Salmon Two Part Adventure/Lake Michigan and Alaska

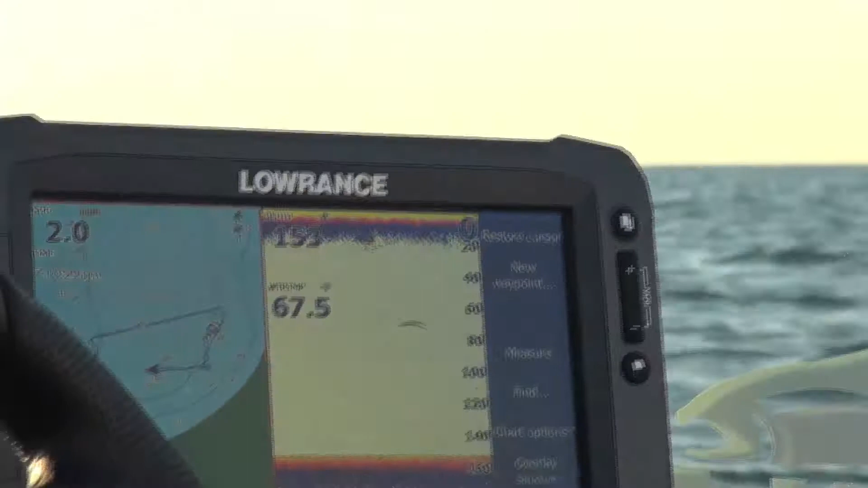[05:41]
Now, I use Lowrance Electronics, and I have pretty much my entire life. And the one that I have on this boat right here is called their HDS series. It's a touchscreen series.